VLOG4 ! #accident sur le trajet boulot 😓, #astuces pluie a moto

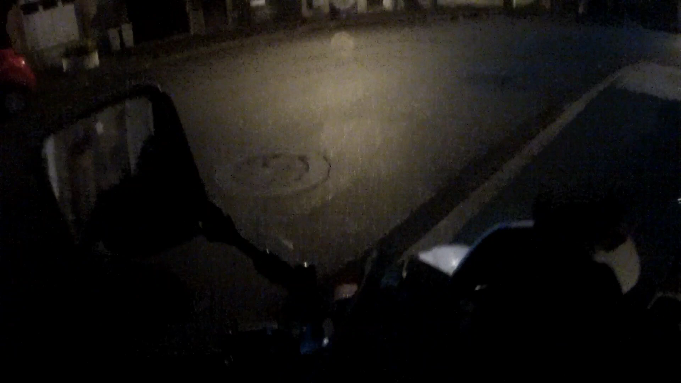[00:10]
Un matin comme un autre, je pars au travail. Il fait nuit, il pleut, et ce petit trajet va me réserver une petite surprise.